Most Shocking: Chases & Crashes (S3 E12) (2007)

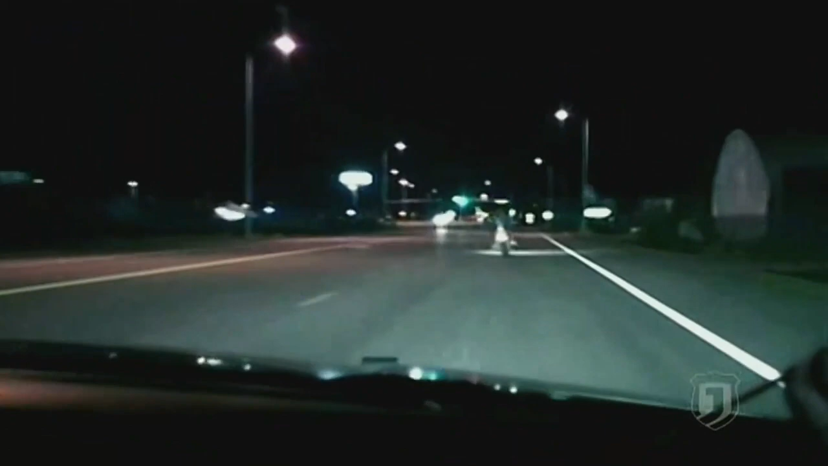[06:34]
Proving his desperation, the belligerent biker makes a reckless move.
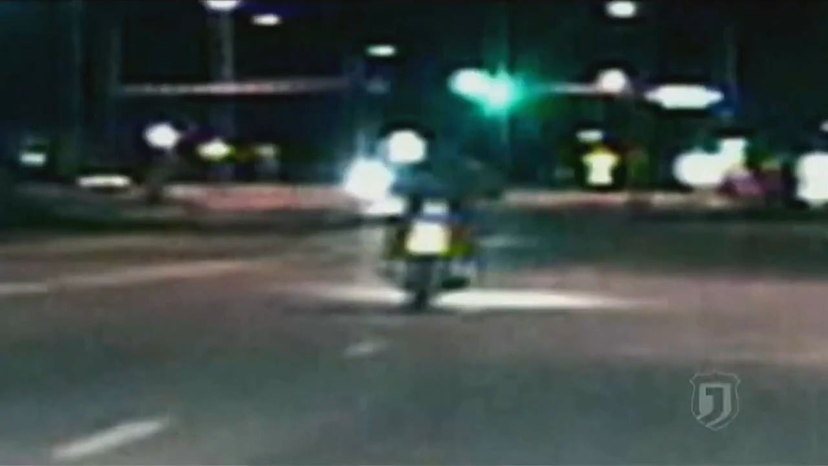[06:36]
Come below the light.
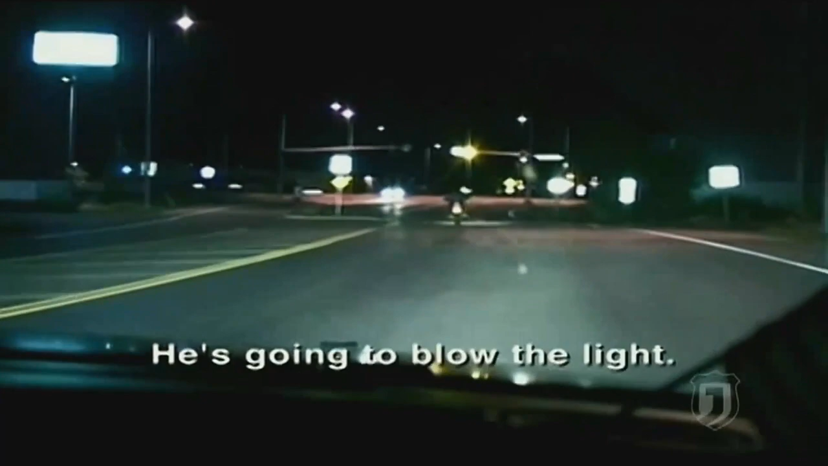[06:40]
Patrol car stops at the intersection while the suspect vanishes ahead.
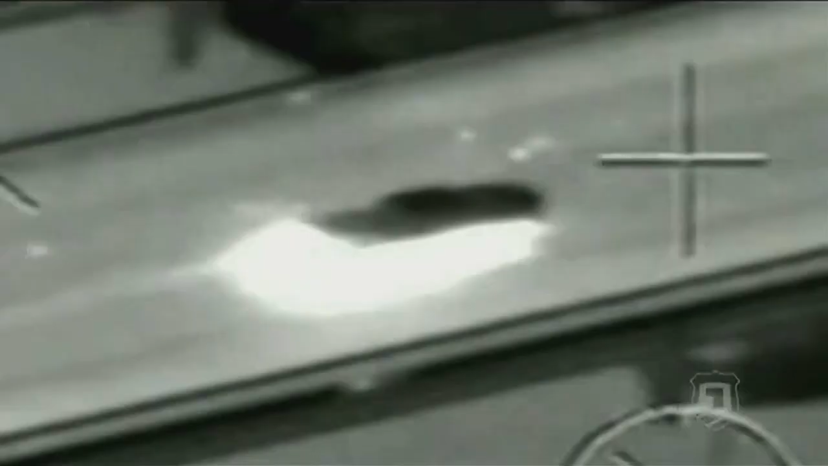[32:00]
Plus, a murderous carjacker's Hot Wheels
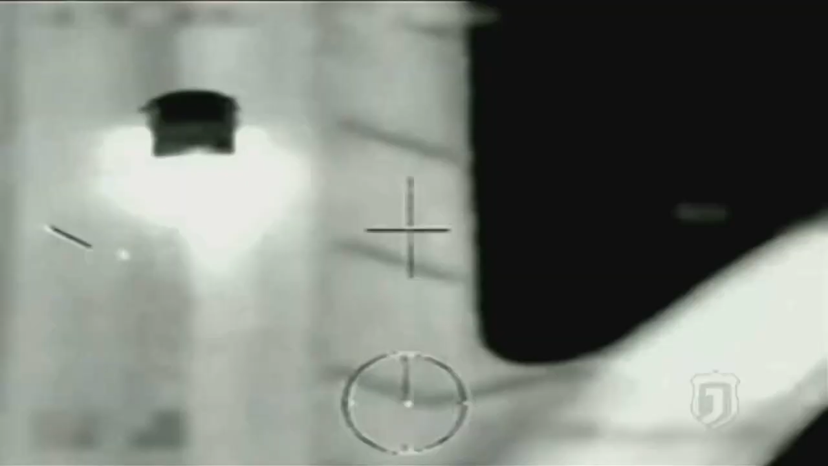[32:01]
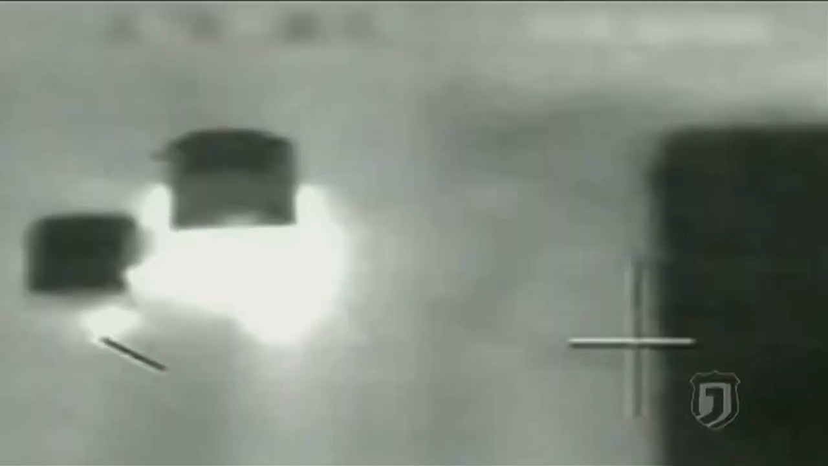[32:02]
becomes a flaming hell on wheels.
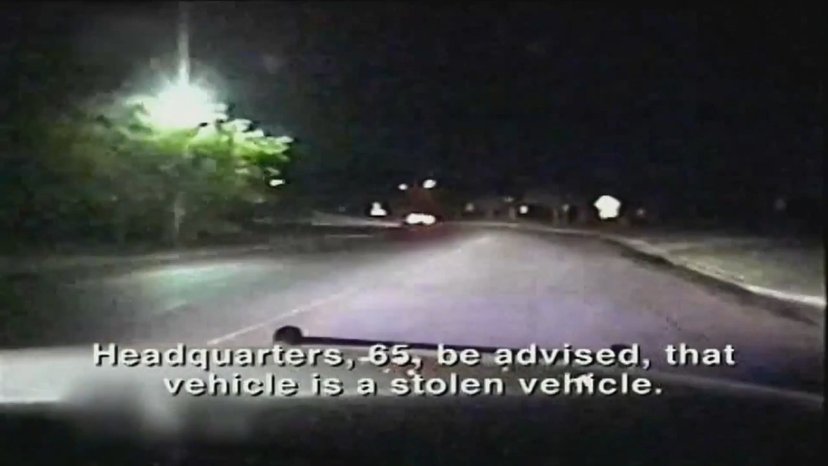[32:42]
Headquarters 65, be advised that vehicle is a stolen vehicle. The car thief flies around blind curves at 80 miles an hour.
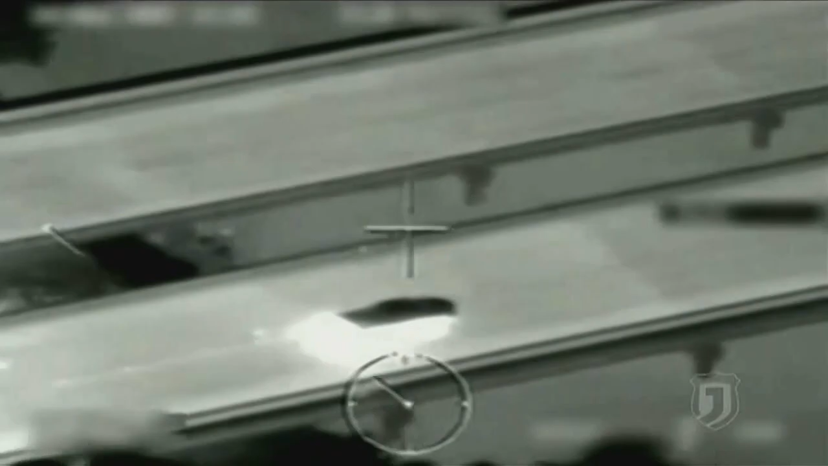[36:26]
An infrared camera captures a carjacker on a hell-raising nighttime rampage.
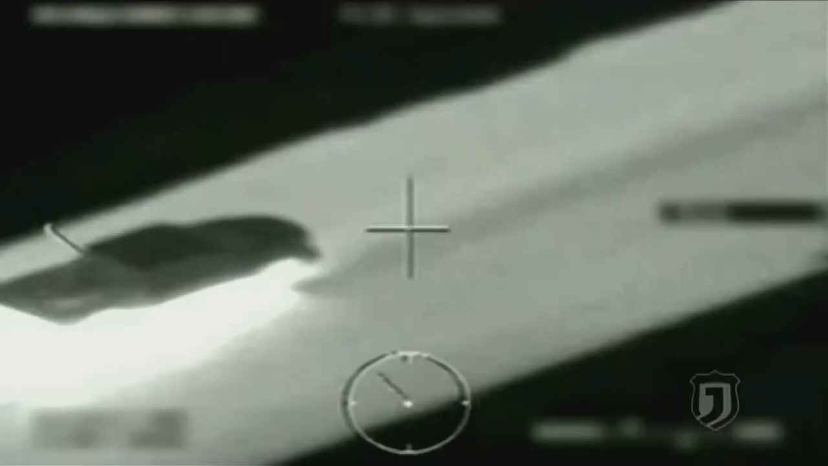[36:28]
The fleeing man is John Loxodent.
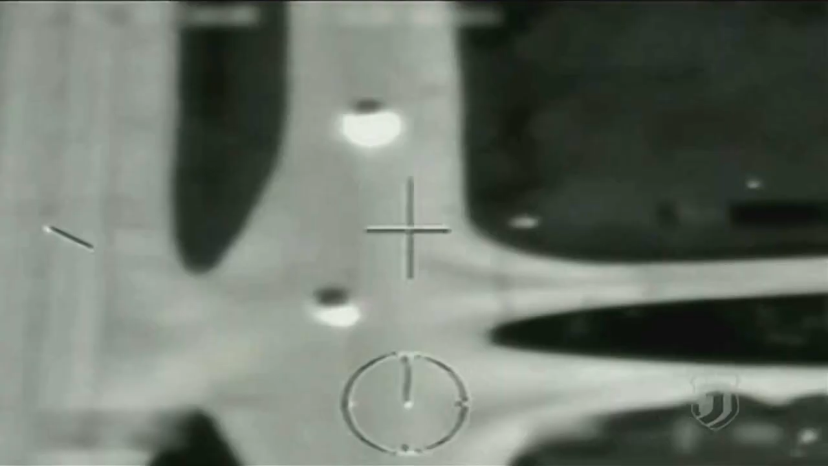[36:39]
Now, Officer Mike O'Terry is in pursuit, and he knows the night won't end well.
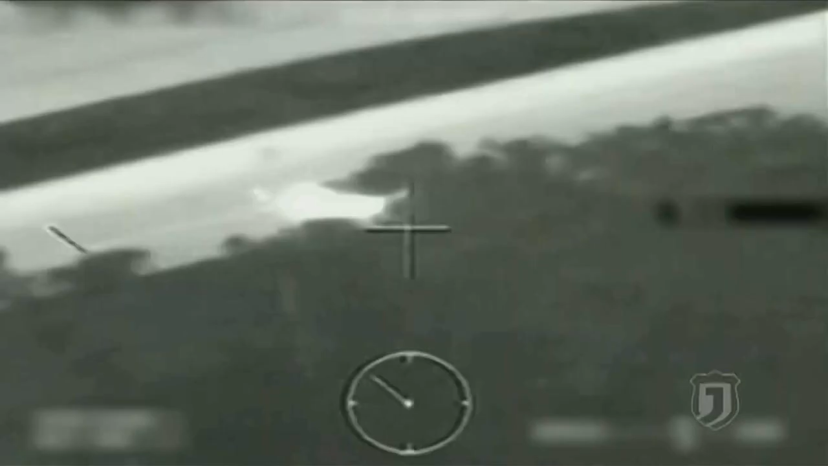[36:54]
When you put a helicopter over any scene with the ground officers in a perimeter around that, we're going to catch a bad guy.
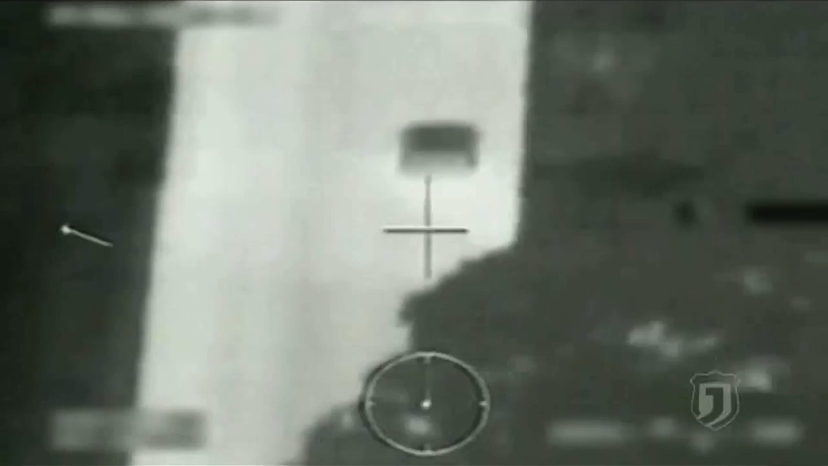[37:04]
But the suspect is determined not to let that happen.
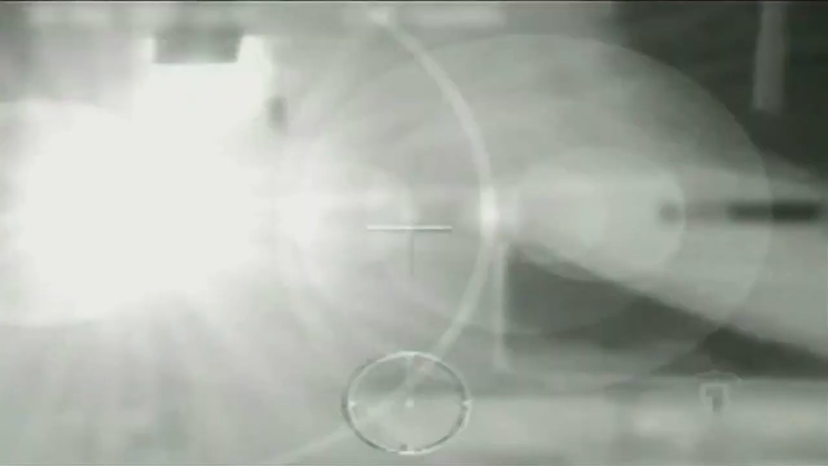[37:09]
He sideswipes innocent drivers, knocking them out of the way.
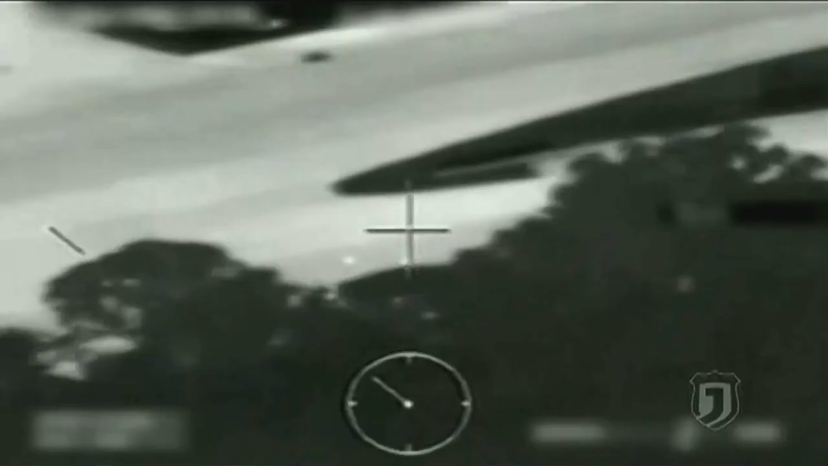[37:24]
The tires explode in a cloud of sparks and smoke.
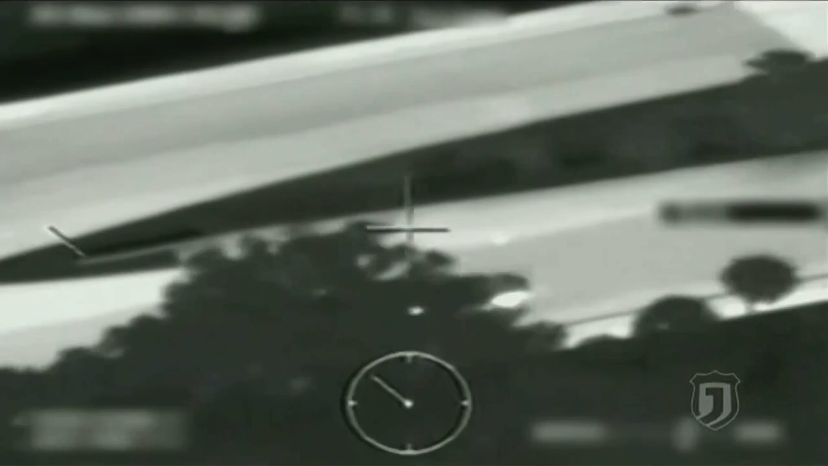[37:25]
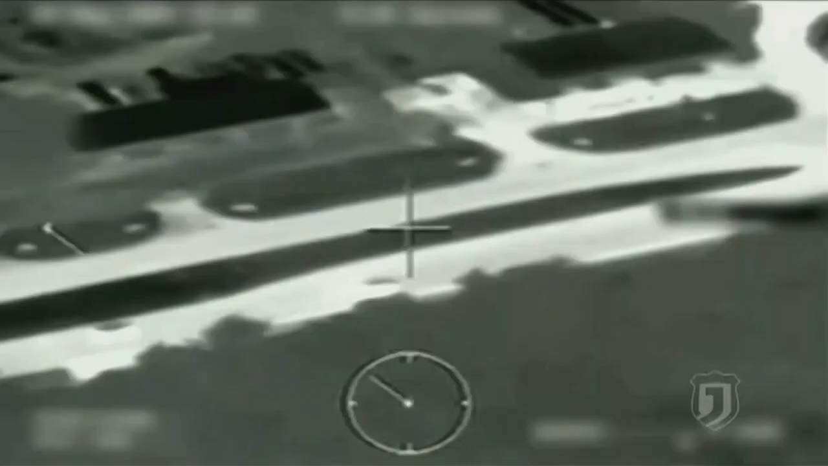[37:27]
The stolen pickup, now a fireball, Loxodent makes an impulsive maneuver and unleashes hell.
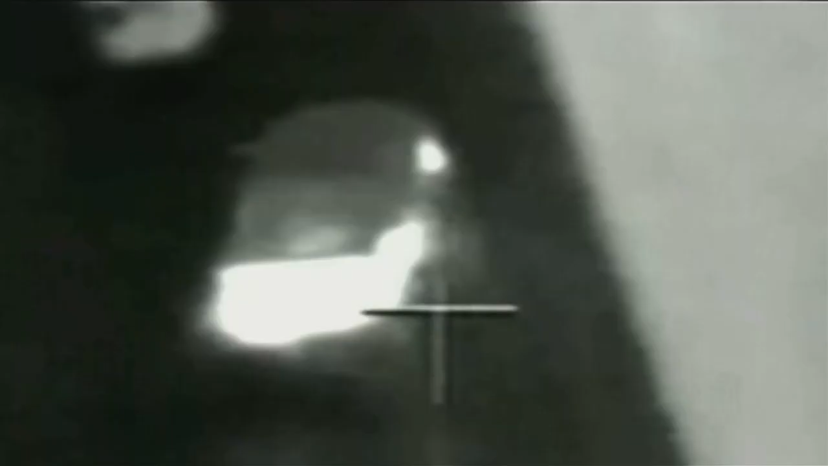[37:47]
spins out, hits a drainage culvert, and barrel rolls into oncoming lanes.
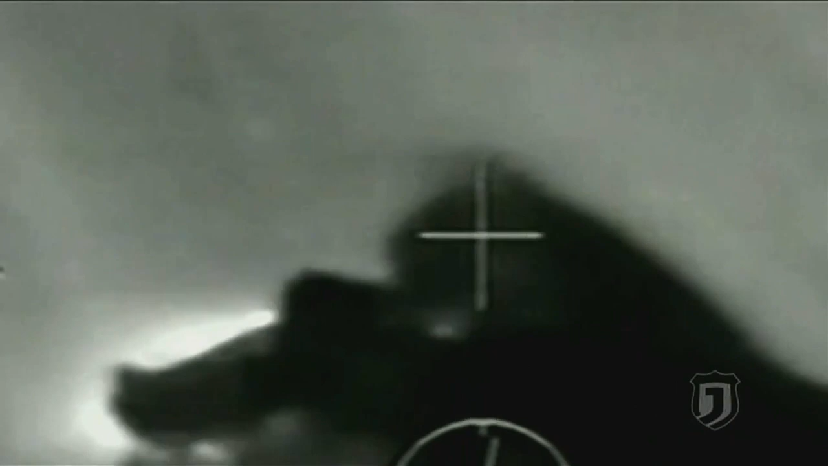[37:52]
He had lost control of the vehicle,
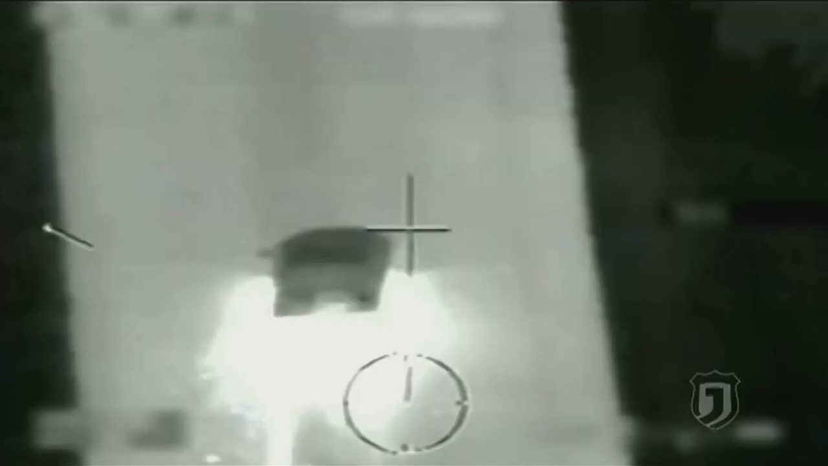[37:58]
and when those wheels caught the grass instead of sliding through,
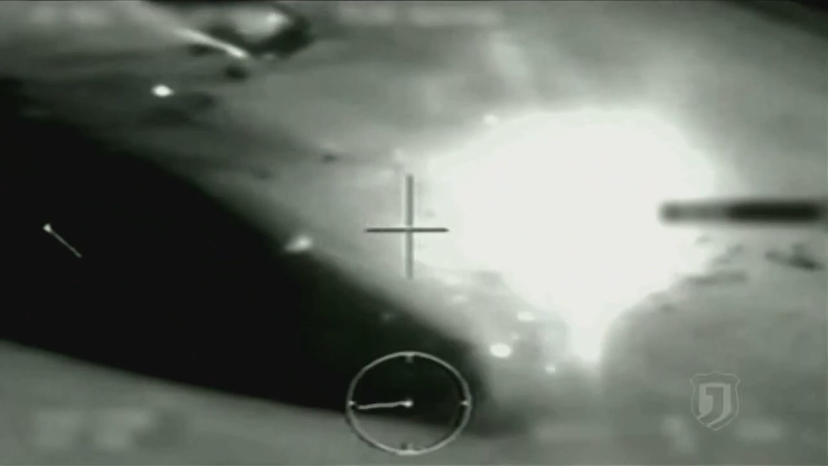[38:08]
O'Terry and his fellow officers move in on the fiery scene. He was basically, you know, inside, hanging upside down, just staring at us in disbelief as to what happened.
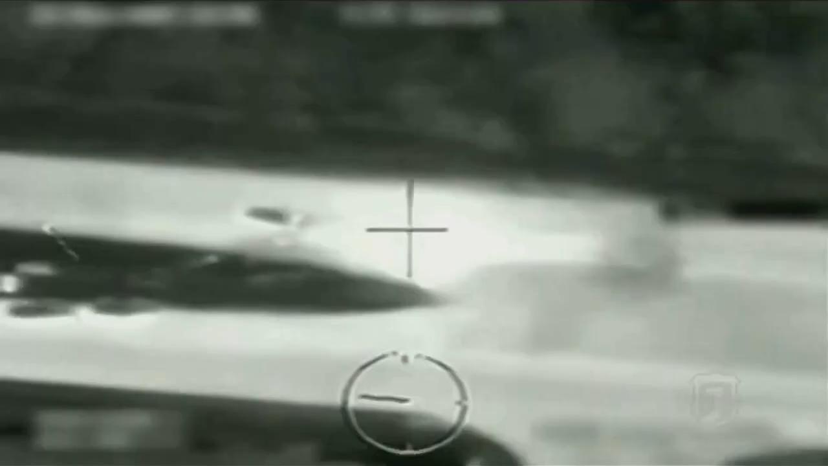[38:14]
Loxodent is rescued. But cops soon learn the chilling reason he was so desperate to escape.